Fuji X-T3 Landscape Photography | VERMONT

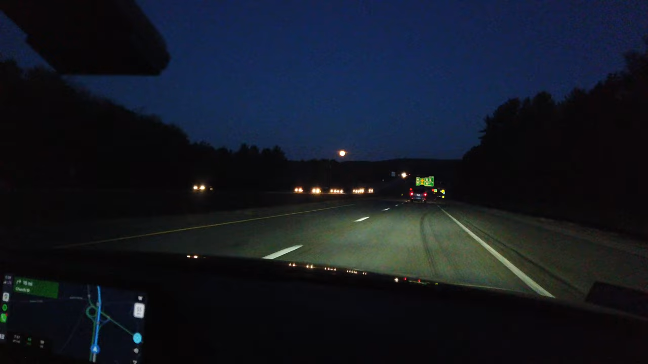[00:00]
Well there's the moon. We're on our way out to Dumberston, Vermont to shoot the covered bridge and the full moon is coming down the hunter moon. So Dave what do you think of this opportunity?